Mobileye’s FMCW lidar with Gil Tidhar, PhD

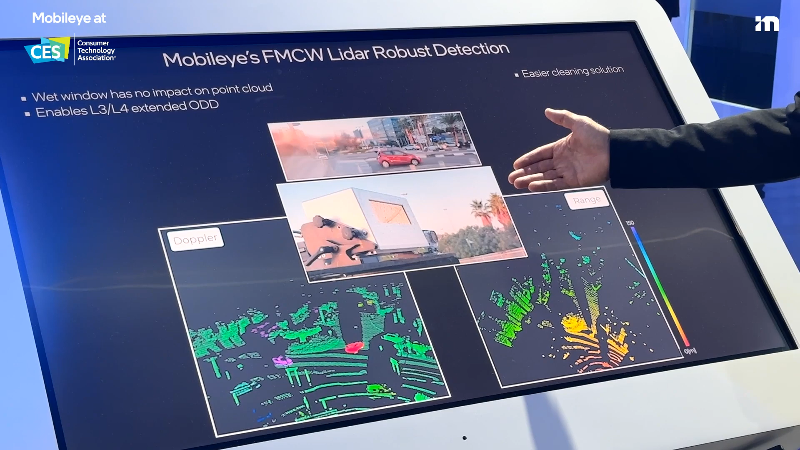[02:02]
So, in this example, you can see how we get the whole front window completely wet with the raindrops.